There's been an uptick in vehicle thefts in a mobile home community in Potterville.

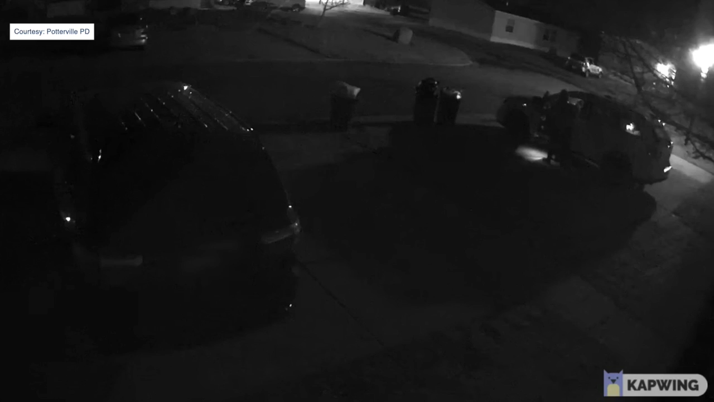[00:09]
Here you can see the suspe cars to see if they are u going through them.